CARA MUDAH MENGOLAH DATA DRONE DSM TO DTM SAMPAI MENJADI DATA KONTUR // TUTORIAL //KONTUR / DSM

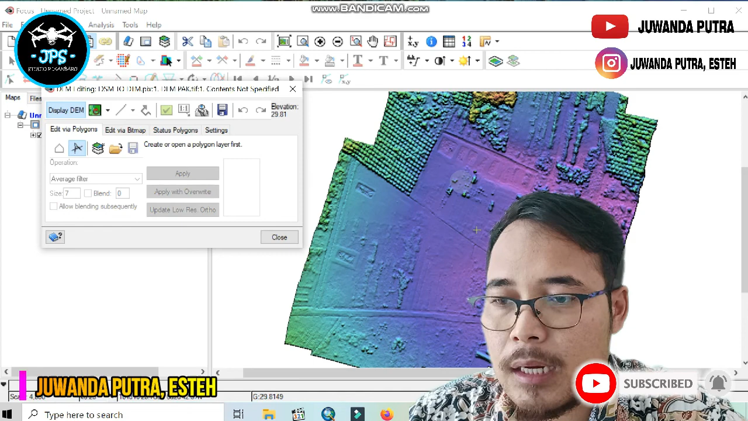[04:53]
Permukaan Kewasanya Beberapa waktu lalu Saya lakukan pengadronan Dan ini adalah Kondisinya Disini ada Tubuh-tubuhan Seperti sawit Dan bangunan Dan sebagainya Nah object-object seperti ini Kita akan coba hilangkan Ya Akan kita hilangkan Dan kita akan View Mencari Kondisi permukaan tanah saja Tanpa Ada bangunan Atau tubuh-tubuhan Di atasnya Oke Kemudian kita Misalnya kita create
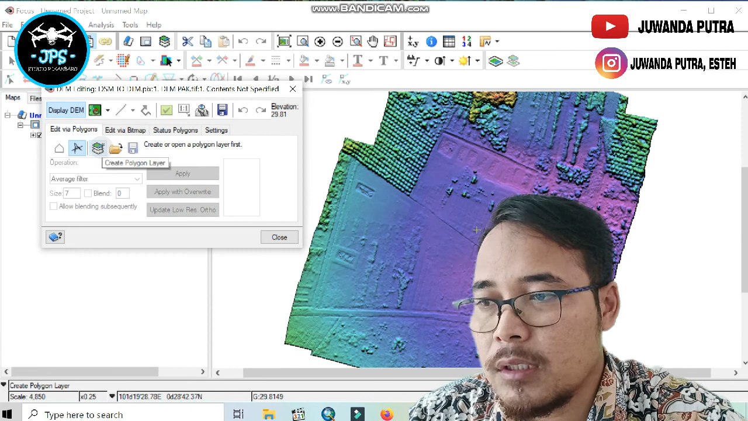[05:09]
Polygon layer Klik kanan ya Oke Nah Teman-teman langsung pilih aja Vector Langsung aja Klik di New Polygon Nah Sekarang udah aktif Nah Teman-teman bisa Melakukan proses
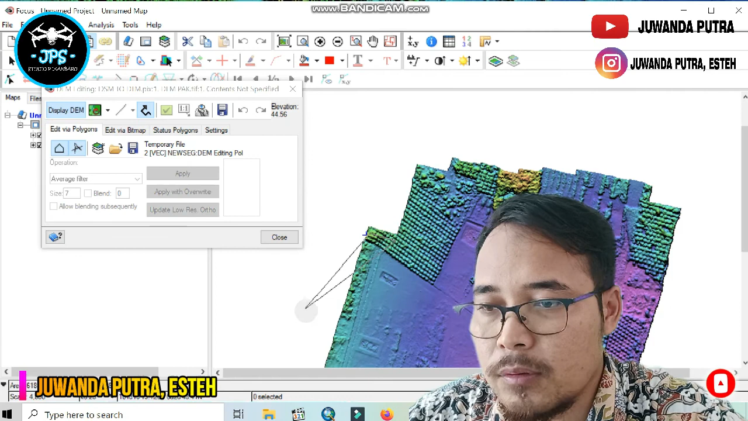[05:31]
Pemotongan Nah Kita akan potong Terlebih dahulu Kita akan Menderidiasi Sebenarnya ya Dimana aja Batatan Yang mau kita Bersihkan objeknya Dari data Digital Surface Model ini Oke Oke
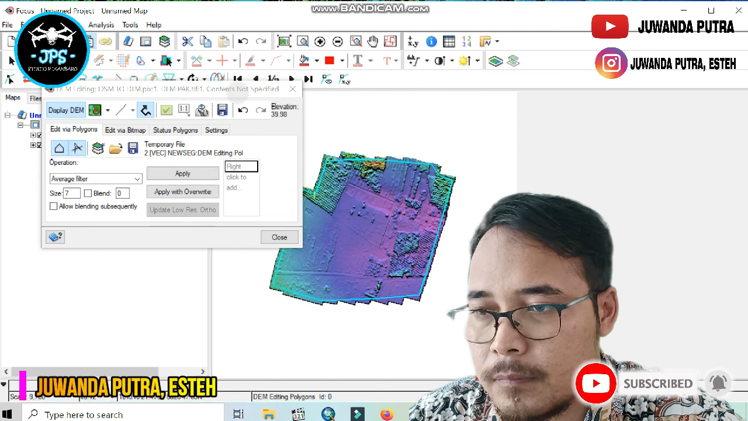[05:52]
Nah Nah Sekarang sudah siap Teman-teman bisa Lihat sendiri ya Nah ini teman-teman Sudah bisa Lihat sendiri Ini adalah Polygon objek Yang sudah kita Digit tadi Ini batasannya Nah Selanjutnya Kita akan Sebenarnya menghilangkan Objek yang ada Di dalam Polygon Biotoska ini Nah Selanjutnya kita Klik di Menu Refresh Filter Ini Karena kita akan Menghilangkan objek Detasnya Di atas permukaan Tanahnya Kita akan
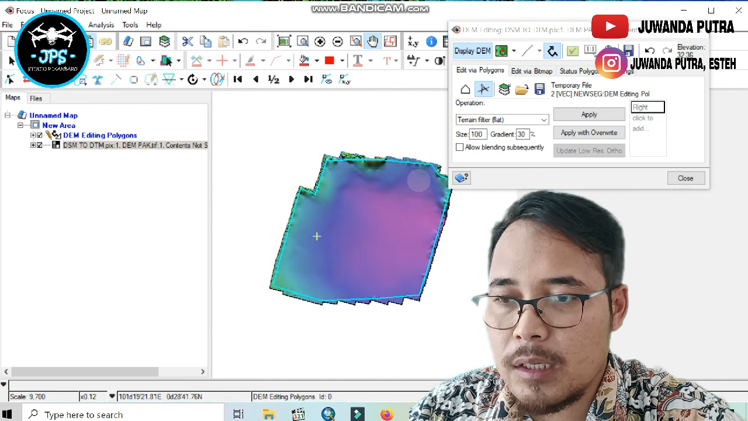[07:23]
Data DSM tadi Sudah hilang Baik penggunaan Untuk berhubungan Dan sebagainya Sudah hilang Nah sekarang kita close Nah Kemudian